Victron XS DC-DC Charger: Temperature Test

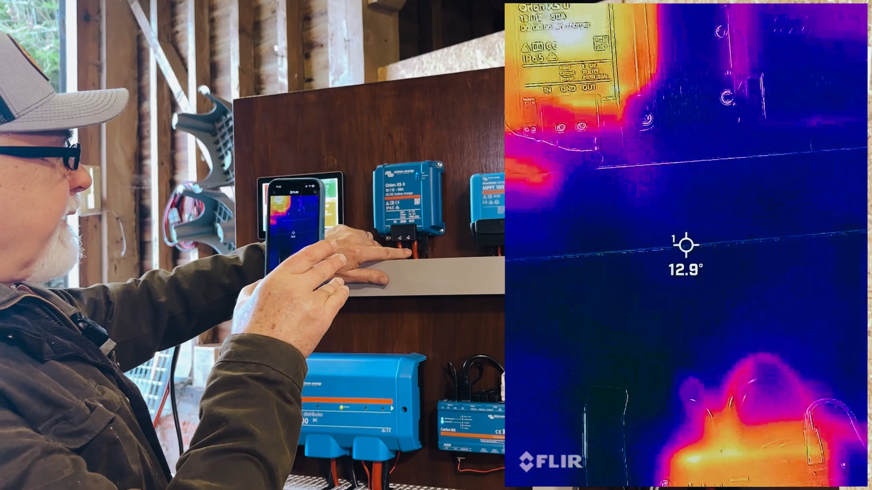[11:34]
Even these cables, I can feel that they are slightly, slightly warm, but still really nothing.
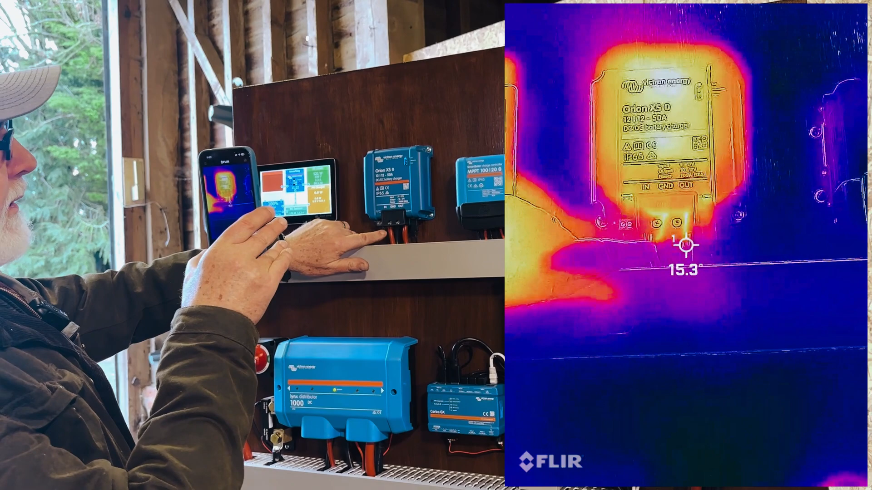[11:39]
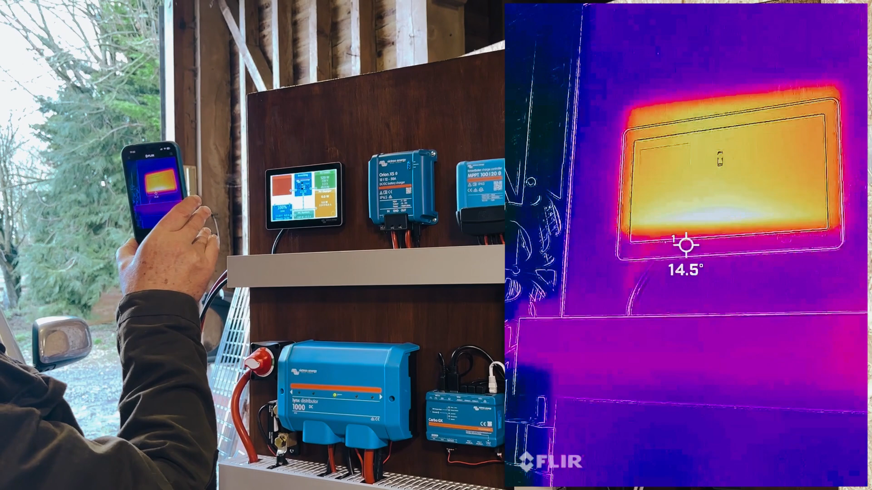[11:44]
Interestingly, this is showing that this screen is just about 27.
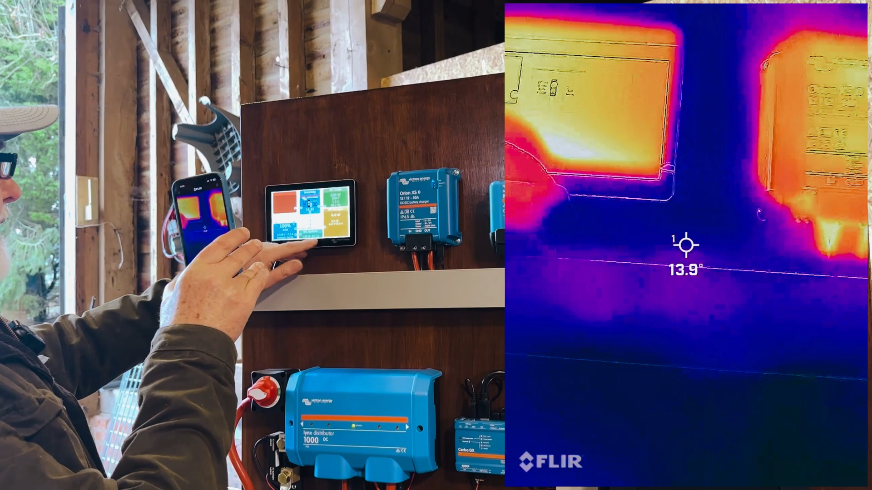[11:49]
So it's showing the, the actual screen is having as much heat buildup as, as that has, which is quite amazing.
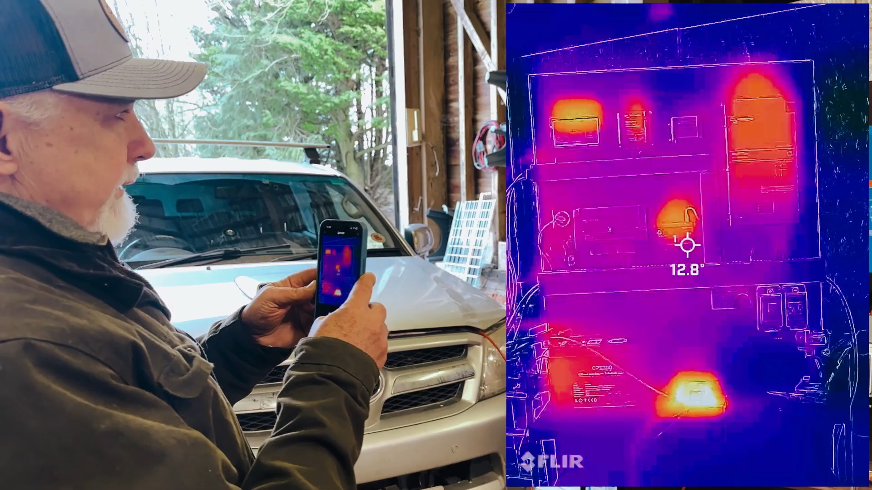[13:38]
So we've run this test for about the same length of time as the other one.
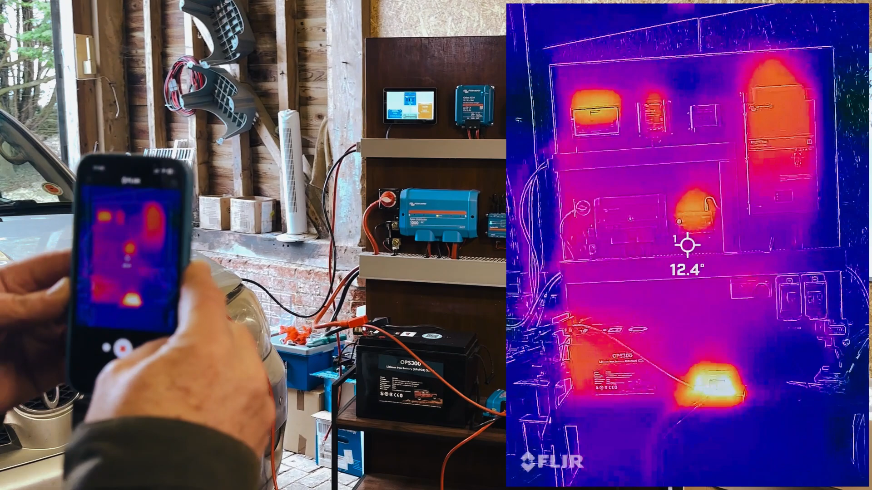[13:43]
Stepping back, you can see which is by far the warmest unit on the board.
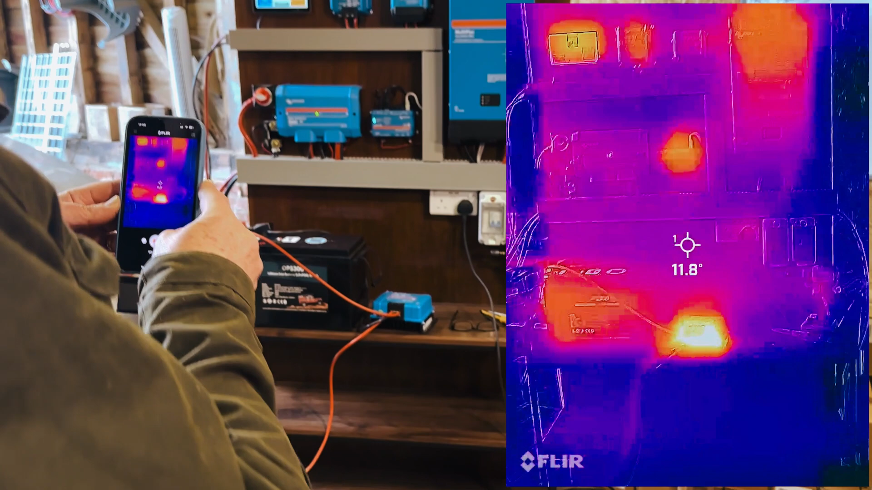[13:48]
And yes, I know that we've had this down, but we actually had it on its side like this for quite a while.
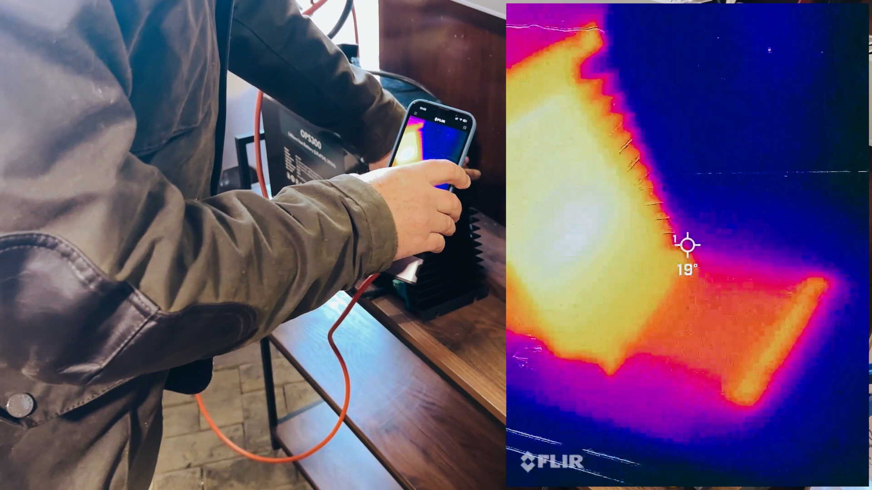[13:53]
And it's going into the late 40s,
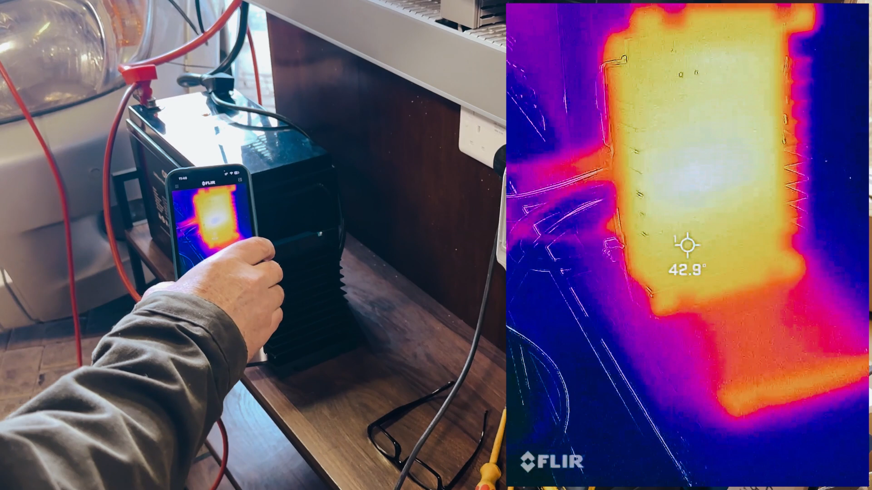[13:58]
as you can see. So getting pretty warm compared to the other one. The other one got to, I think the hottest was 26 that it protected.
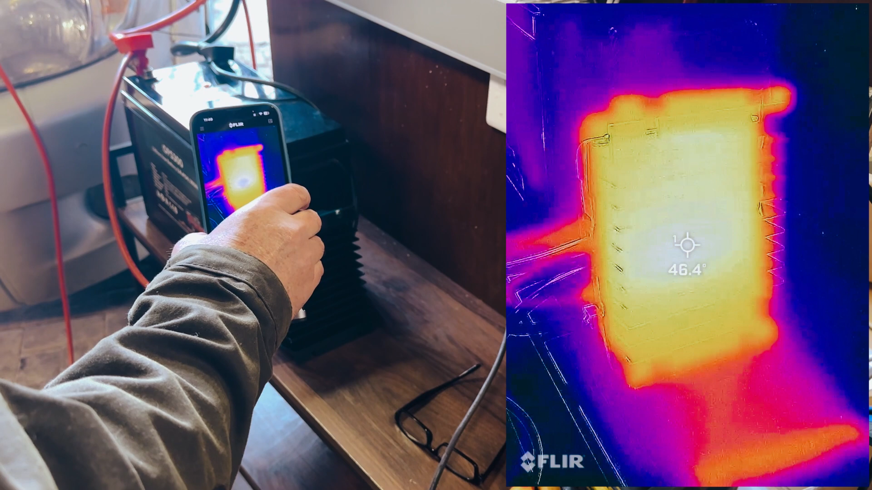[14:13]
This one will be going close to 50 now in some places.
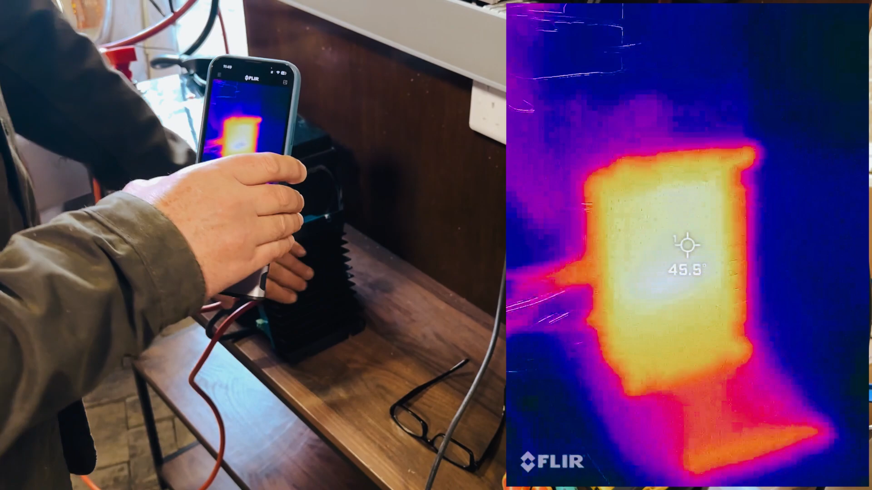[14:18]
And yeah, it's starting to get warm to the touch. I wouldn't call it hot.